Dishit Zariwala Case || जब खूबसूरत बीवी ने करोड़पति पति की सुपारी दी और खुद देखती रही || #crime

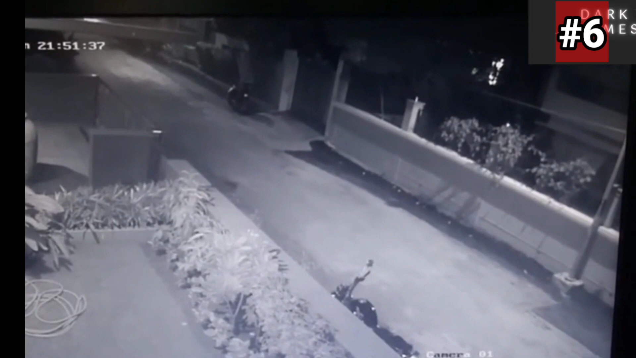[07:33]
आसपास के CCTV फुटेज खंगाले तो हर फुटेज में सिर्फ दो ही गुंडे दिखाई दिये जब लुटेरे दो ही थे तो वैलसी ने तीन का जूट क्यों बोला